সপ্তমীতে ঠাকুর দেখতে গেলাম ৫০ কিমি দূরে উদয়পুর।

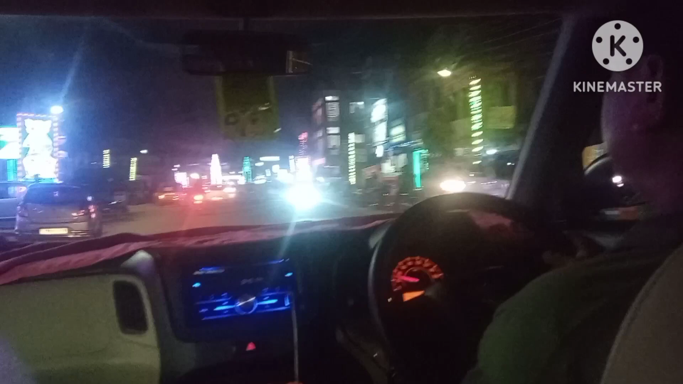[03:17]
তো আমরা এখন যেতেছি শান্তির বাজারের উপর দিয়া, তারপরও আরও অনেকটা রাস্তা।